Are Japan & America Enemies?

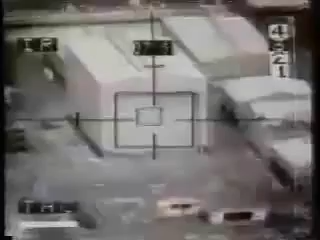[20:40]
It's footage like this That has some Americans Wondering The very
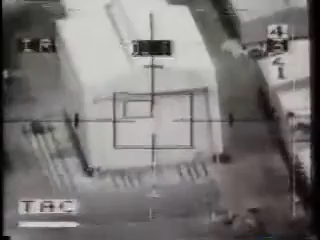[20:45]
small Very smart Video bombs Of the Persian Gulf conflict In the U.S.